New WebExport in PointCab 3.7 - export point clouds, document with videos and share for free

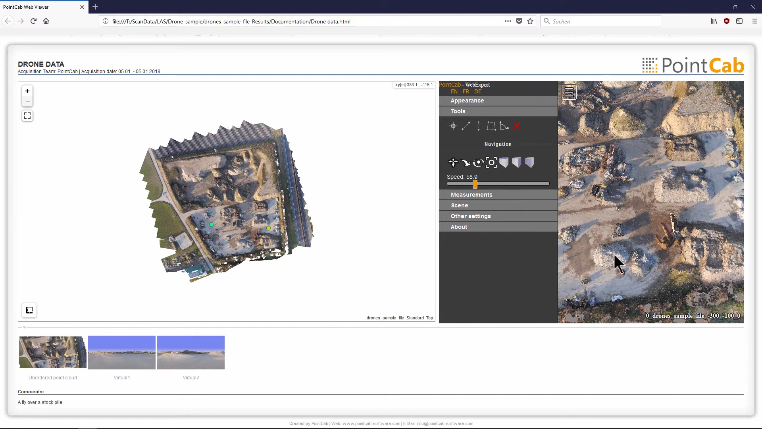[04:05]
easy to demonstrate how you can carry out measurements and calculations in your drone data
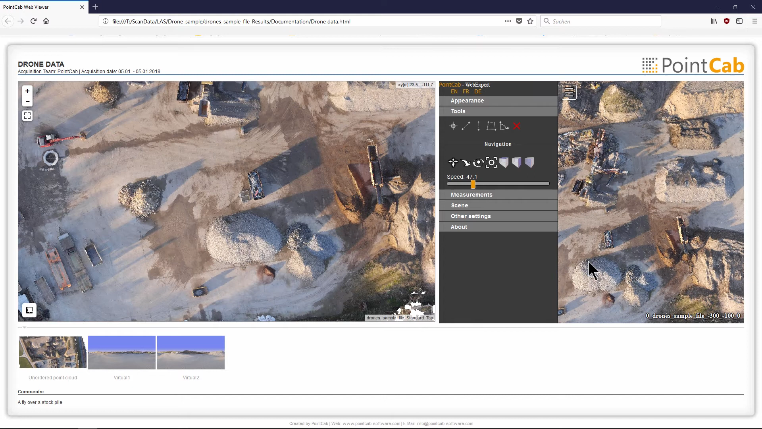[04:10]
in the 3d view as well as in the top view we can see a stockpile the base area can be easily measured in both views using the corresponding area too
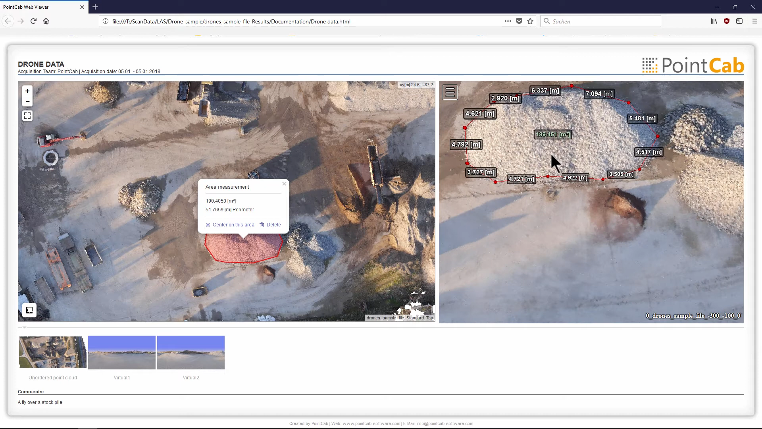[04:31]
if necessary the measured area points can be adapted and adjusted afterwards the virtual panoramas contained in the export
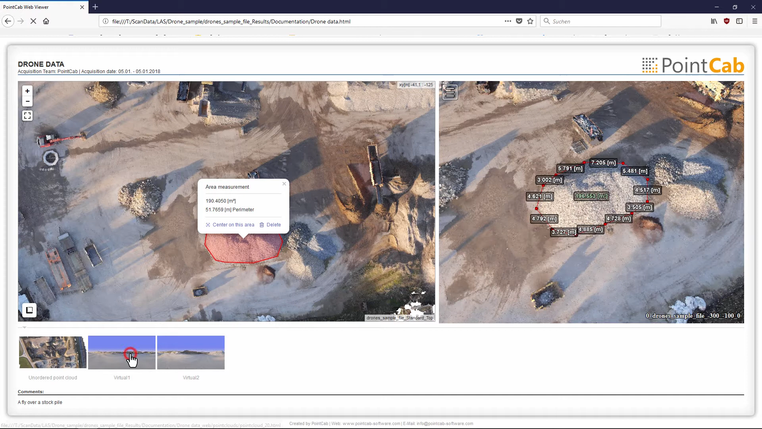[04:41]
can be found again on the bottom horizontal panorama list and can be opened and viewed with one click
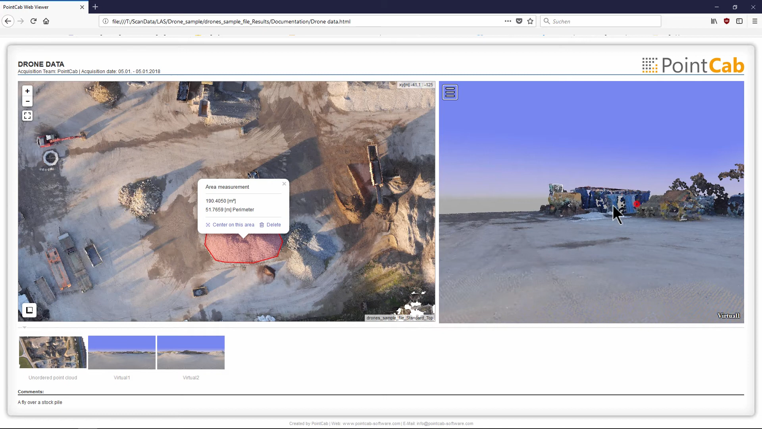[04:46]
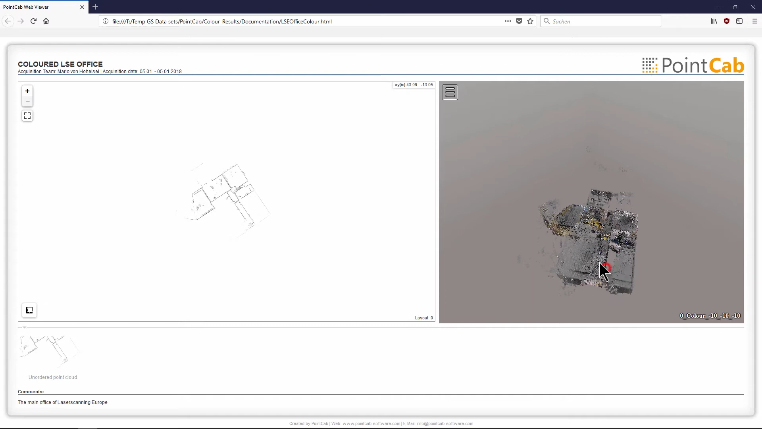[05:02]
you can make a pre-selection of where the panorama view should appear in the web export
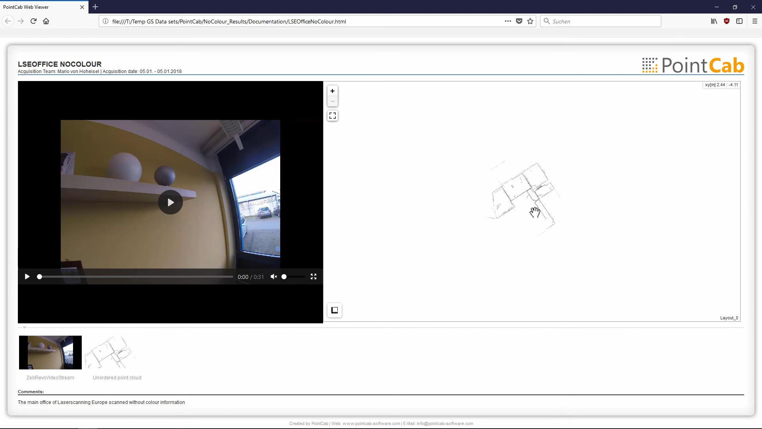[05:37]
after the export has been calculated the top view of the project appears on the right hand side and the added video appears on the left hand side
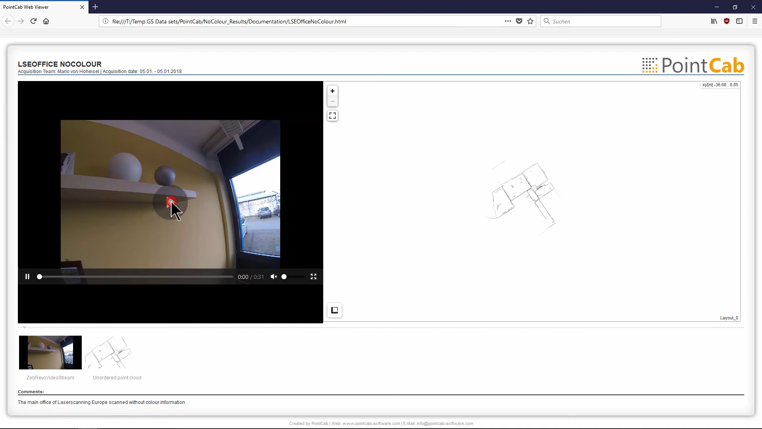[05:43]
these are the most important features in our new web export all new features and functions will be shown in a more detailed tutorial video